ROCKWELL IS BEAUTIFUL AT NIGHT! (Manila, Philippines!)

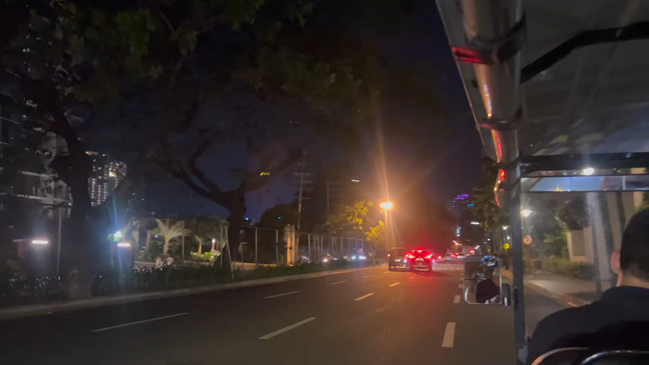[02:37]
So we're riding in a buggy right now, just straight out of the Proscenium at Rockwell, just driving around,